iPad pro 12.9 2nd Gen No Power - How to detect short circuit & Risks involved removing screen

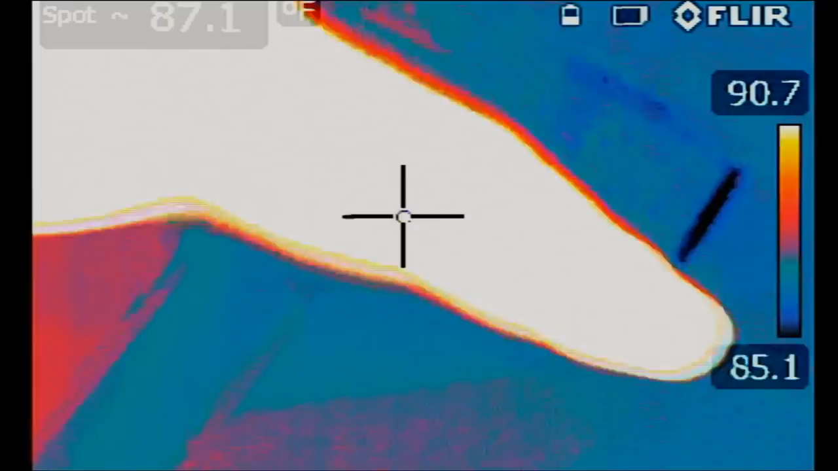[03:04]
On screen: spot 87.1°F
Okay so this is the board right here. Okay look at this. This is the board right here.
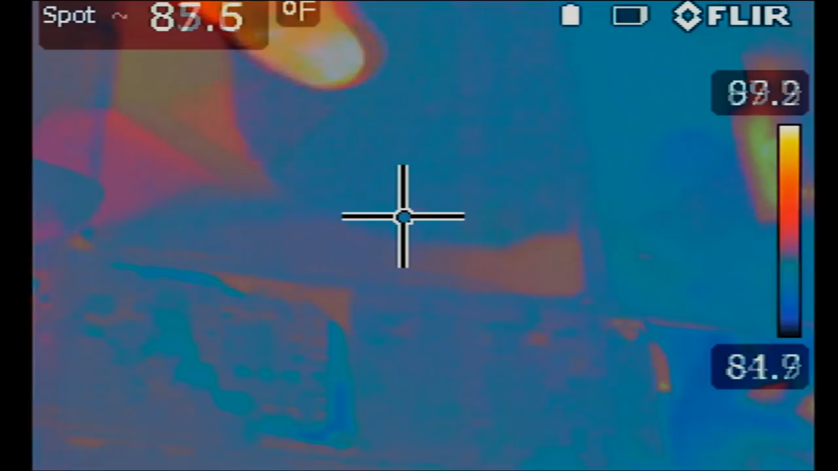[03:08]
I'm gonna power the board on and we're gonna monitor to see what area on the board will get hot.
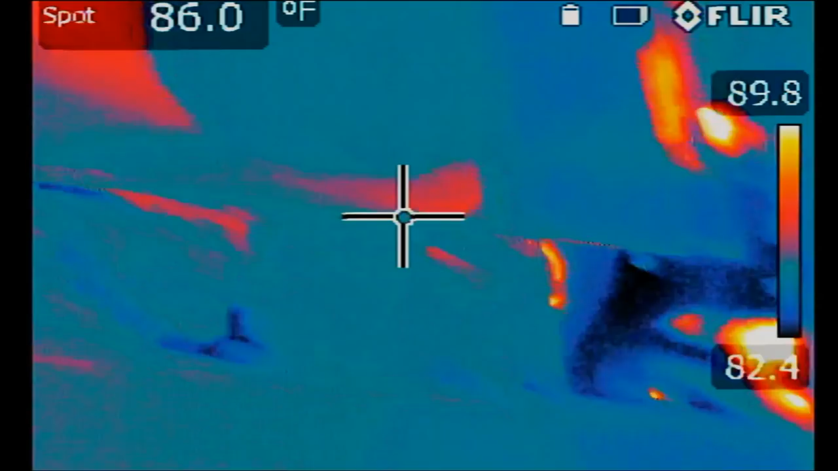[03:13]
On screen: spot 86.0°F
One, two, three.
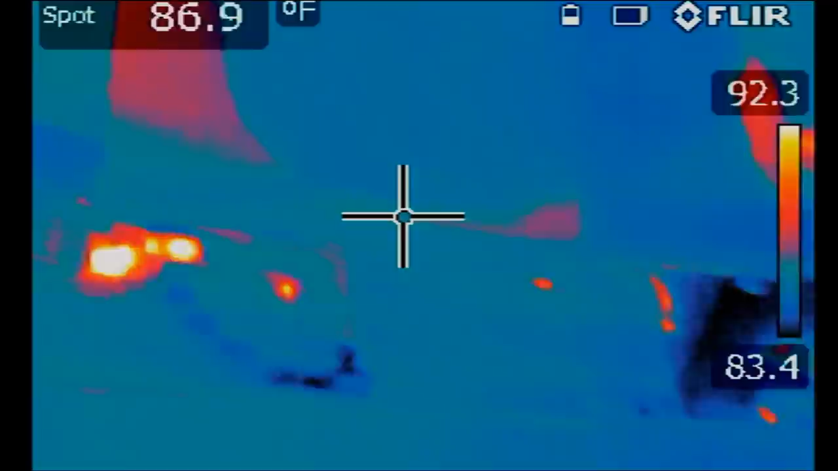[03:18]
On screen: spot 86.9°F
Several areas. Several areas okay.
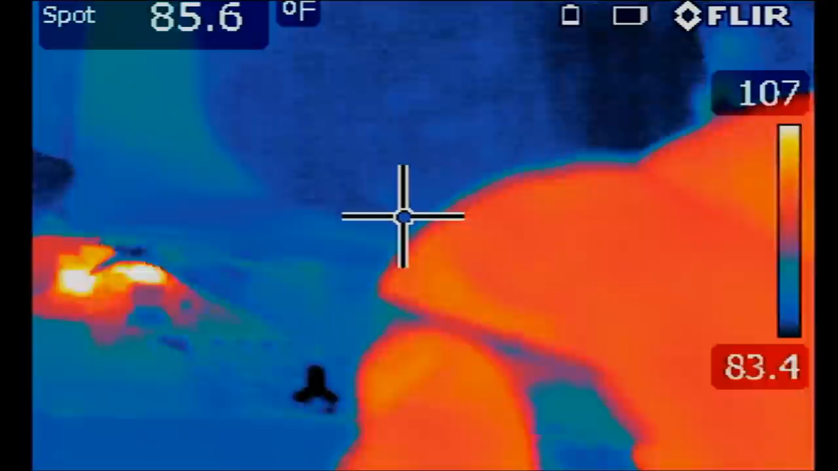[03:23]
On screen: spot 85.6°F
It's almost always not the big heat spot that is causing the short but it's the small heat spot that is causing the short. How do I know this?
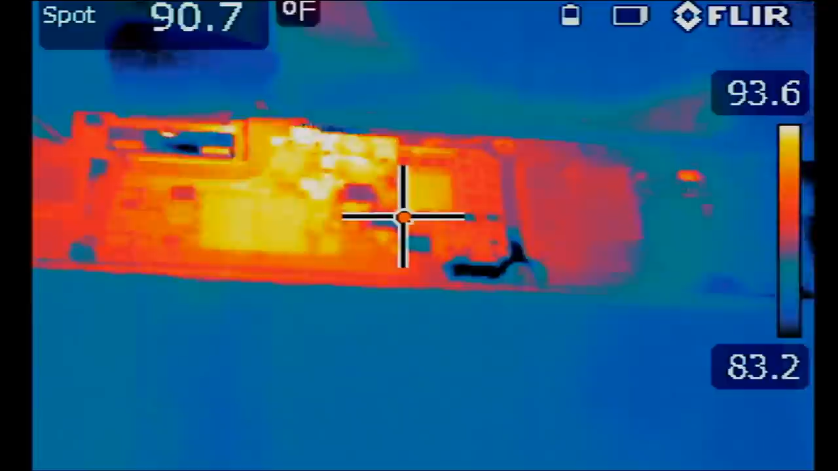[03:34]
On screen: spot 90.7°F
From experience. I did not watch anybody using a thermal cam showing you where that short is coming from or what the heat spot means just from trial and error.
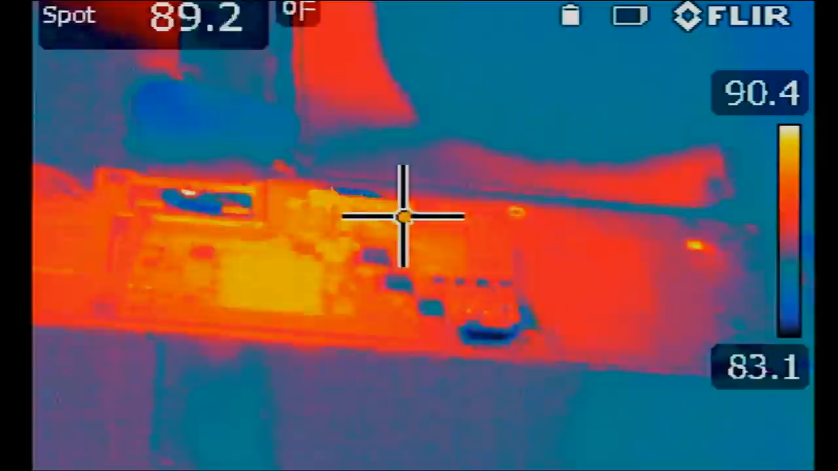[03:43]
On screen: spot 89.2°F
Trial and error. Working on iPads every day I learned about how the board behaves under a thermal cam. What is normal and what is not normal.
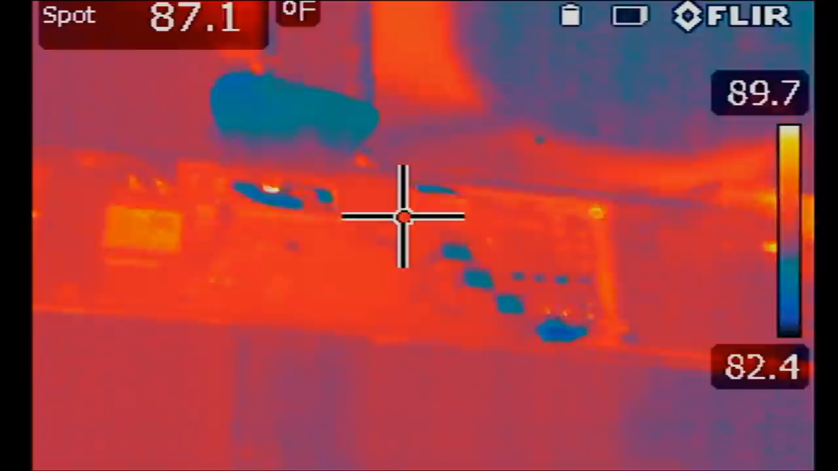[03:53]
On screen: spot 87.1°F
Based on my experience working on the 12.9 second jam board it's almost always not the big heat spots that are causing the short but rather the small one. So let's power the board on again.
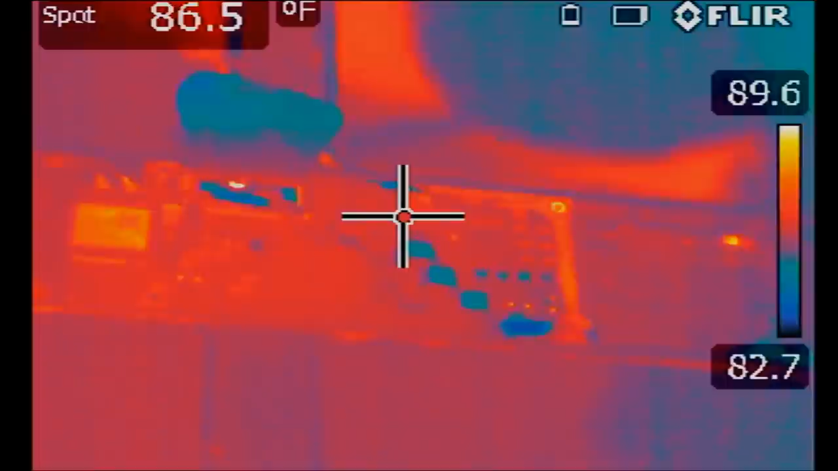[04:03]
On screen: spot 86.5°F
Look at this. The one on the right. Right here. Right here. This one right here. This is what's causing the short right here.
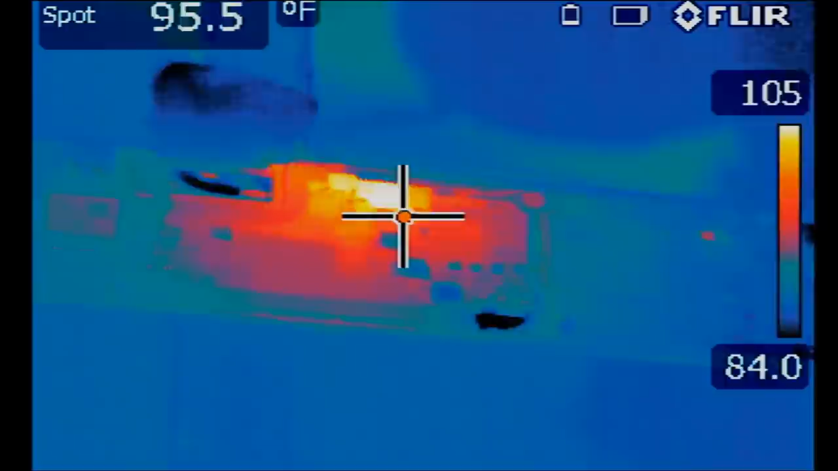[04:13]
On screen: spot 95.5°F
For a person that would use alcohol to find the short alcohol will evaporate from the big area here
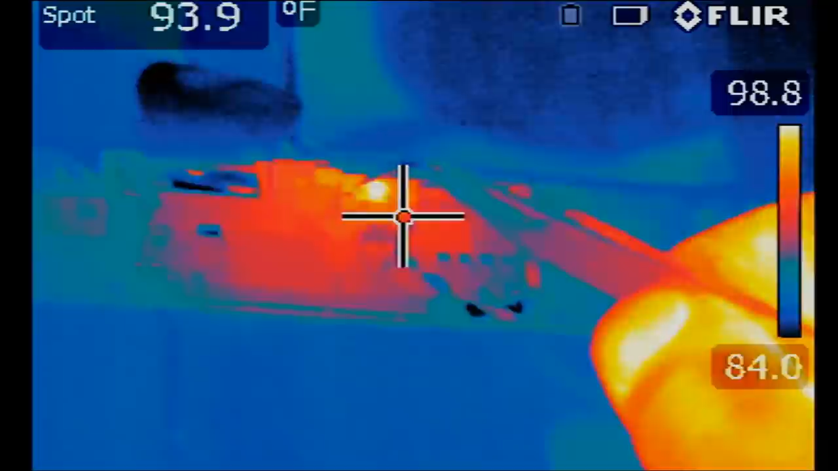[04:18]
On screen: spot 93.9°F
before it evaporates from here because this is a bigger heat spot than here.
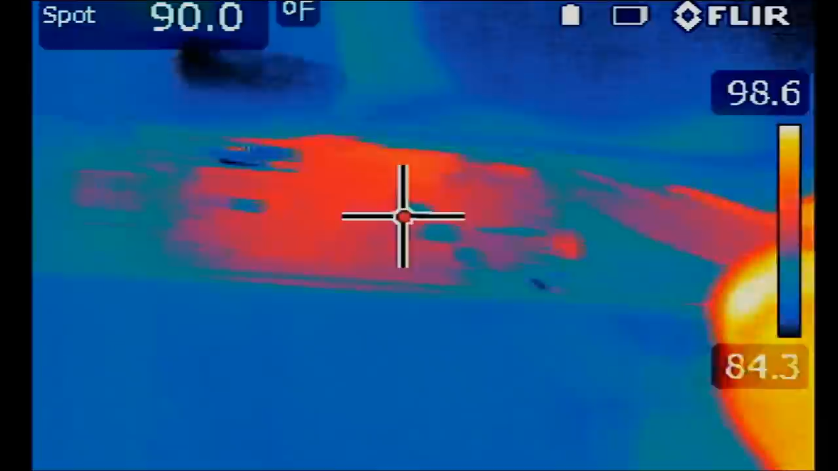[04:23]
On screen: spot 90.0°F
So alcohol is not gonna work in this case.
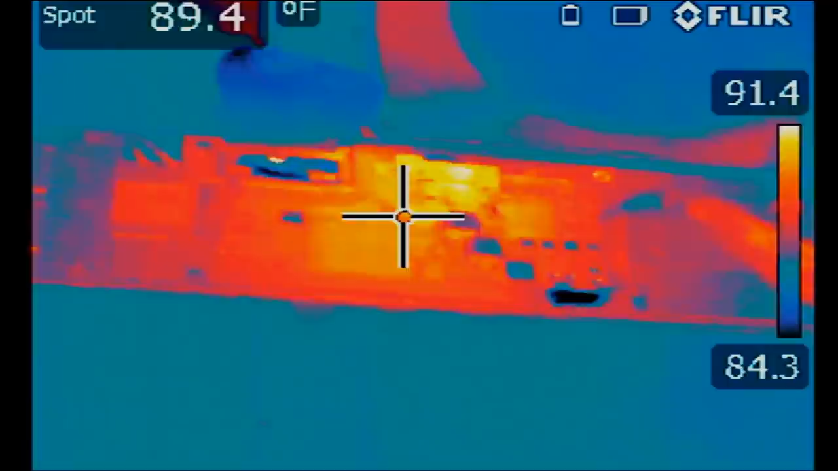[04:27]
On screen: spot 89.4°F
Putting the iPad on your face to feel heat is not gonna work. Putting your finger to feel heat you're gonna feel heat up there and not heat on this component down on the bottom.
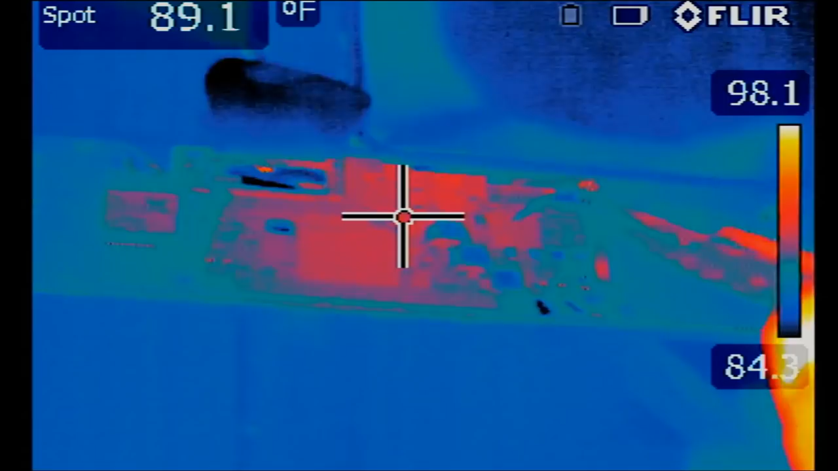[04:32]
On screen: spot 89.1°F
The thermal cam is a priceless tool. Let's go under the thermal camera again. I'm gonna turn the board on and then I'm interested in this component right over here.
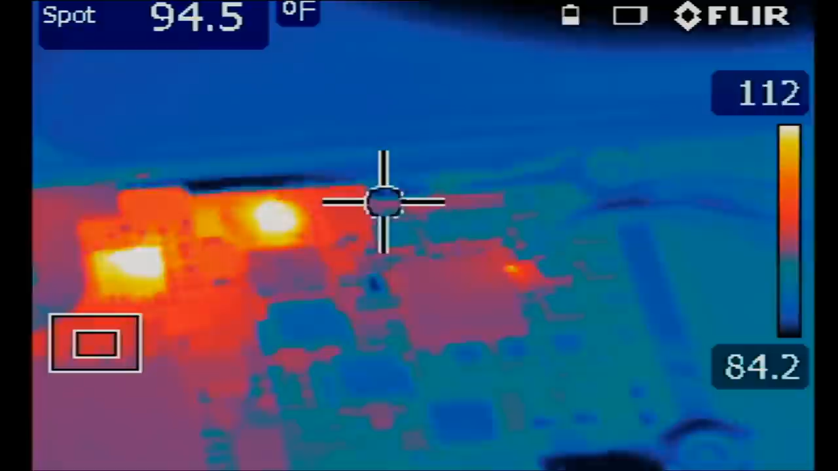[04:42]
On screen: spot 94.5°F
Right over here. I have my tweezer over it. Thermal cam is pointing to this component.